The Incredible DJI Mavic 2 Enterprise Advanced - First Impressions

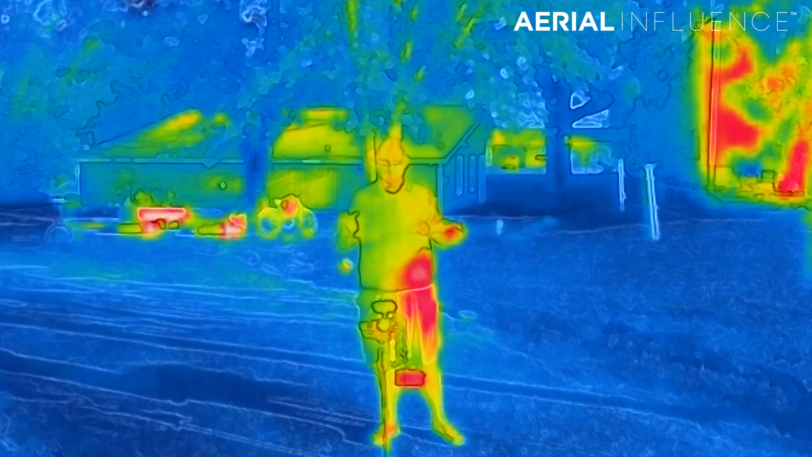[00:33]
The Mavic 2 Enterprise Dual was very, very low thermal.
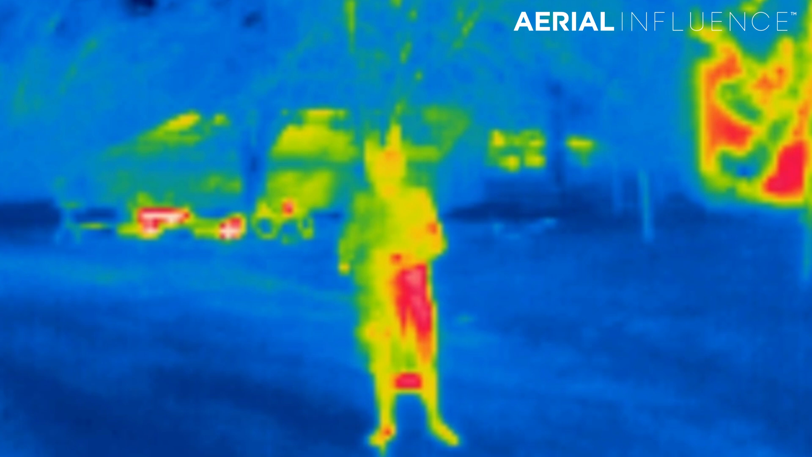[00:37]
If you have that drone, you know that you didn't want to go above like 100 feet, maybe 200 feet, but even then you're getting a little sketchy in terms of seeing heat signatures.
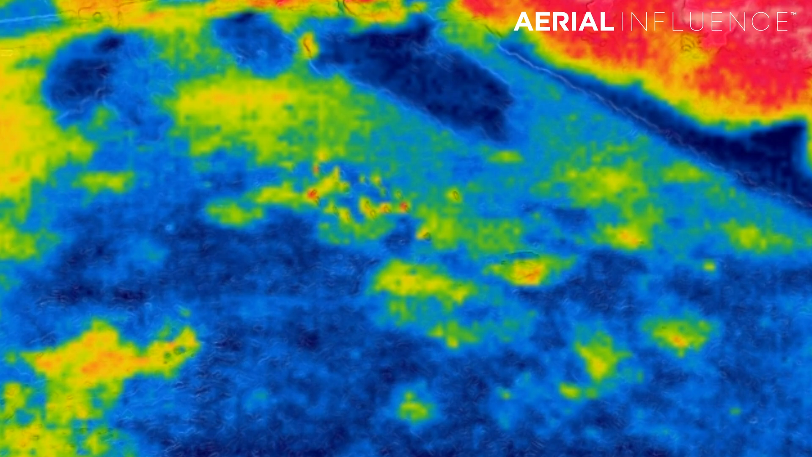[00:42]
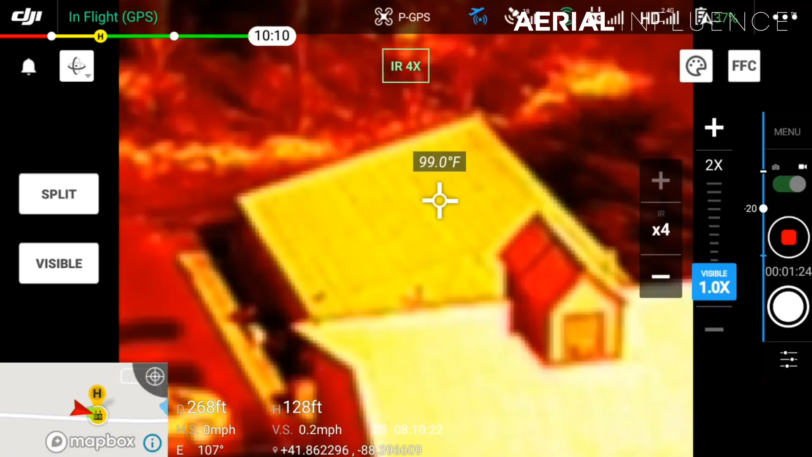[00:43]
On screen: spot 99.0°F
The other big deal, it's also radiometric and it has a 32 times digital zoom on it.
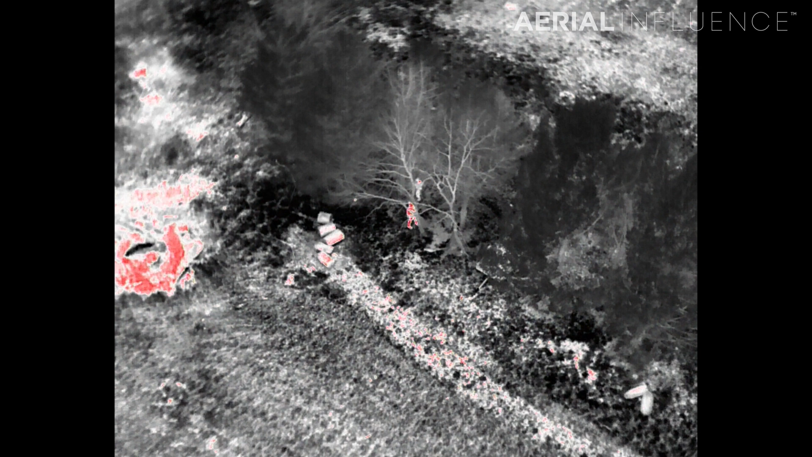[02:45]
Let's get into the notes. Here's an example of the radiometric day.
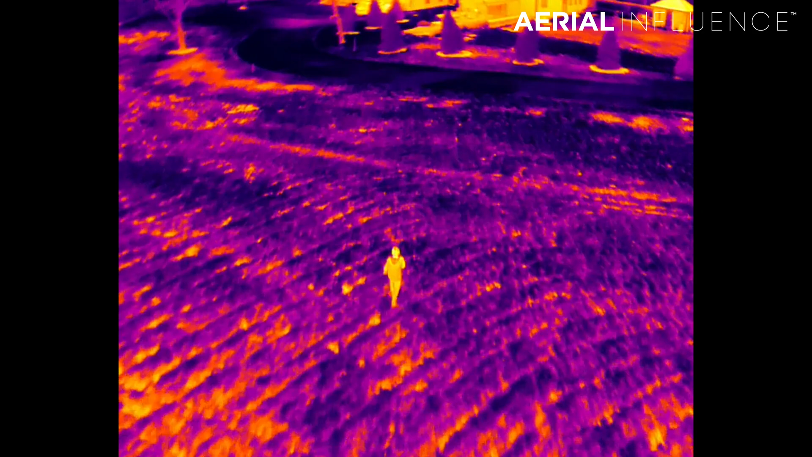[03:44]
All right, in video mode, you're going to be able to zoom four times with lossless zoom. Here's an example of that four times lossless zoom.
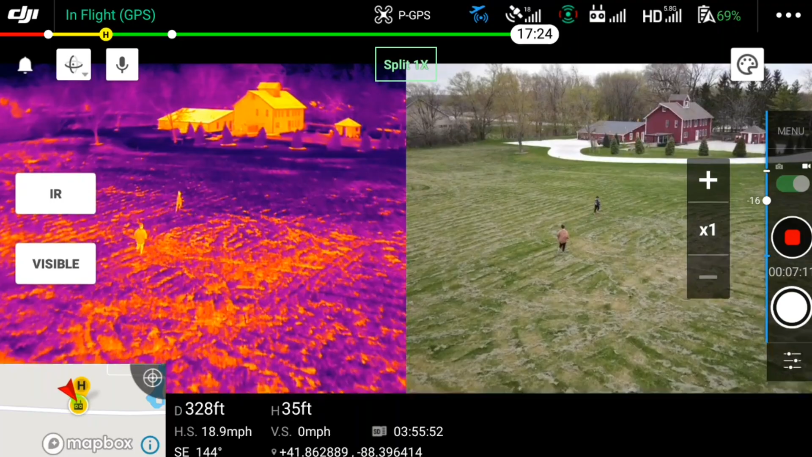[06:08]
It also has a great feature called split view, where you've got the thermal camera on one side and you've got your color camera on the other side,
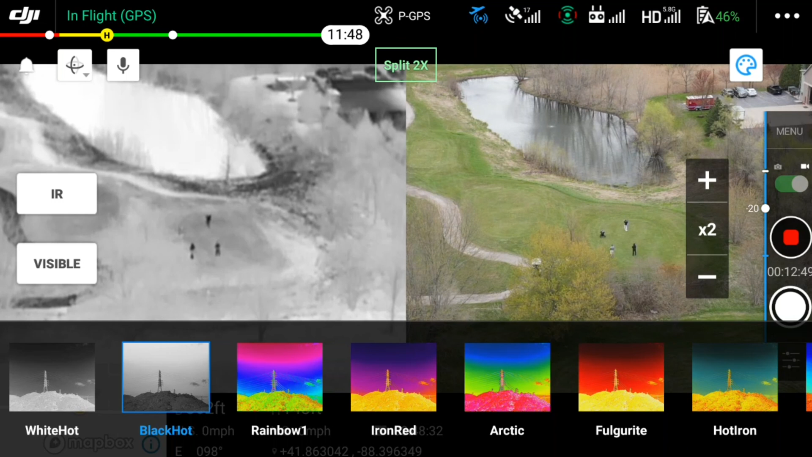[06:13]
which can be very useful for search and rescue operations.
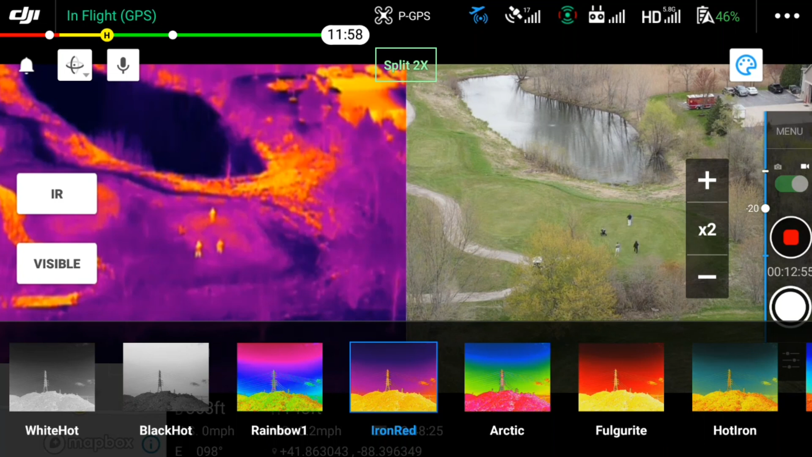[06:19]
In split view, when you go into photo mode, you're going to be able to do a 16 times zoom, and they're both going to zoom at the same time.
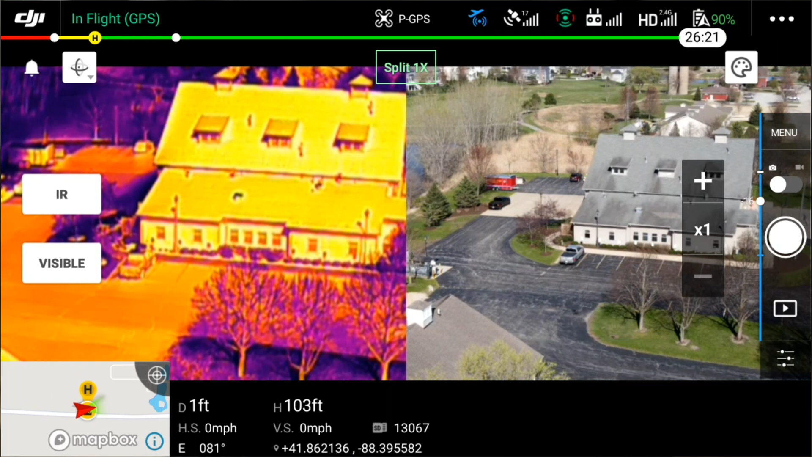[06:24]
So as you zoom, both the thermal and the 4K camera are going to be able to zoom in together.
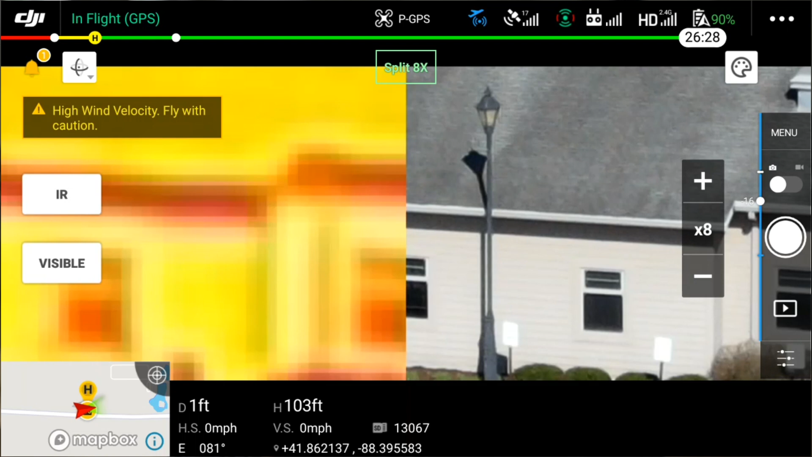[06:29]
And when it records this split view, it doesn't actually record it side by side like you're seeing it on your remote.
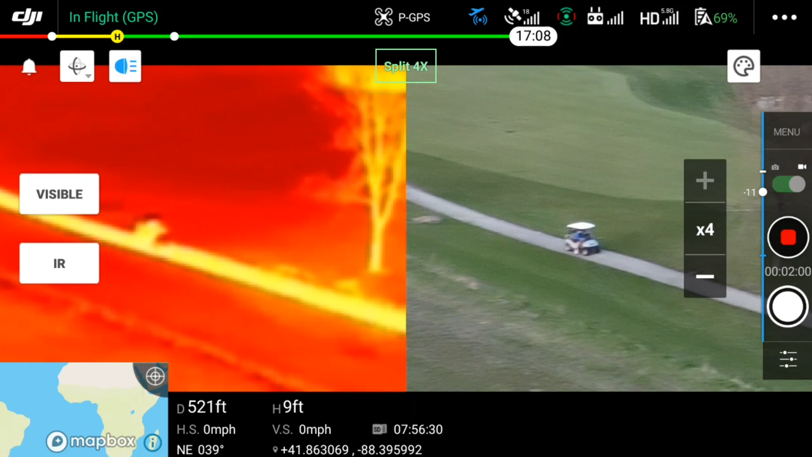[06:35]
It actually breaks it up into two separate files.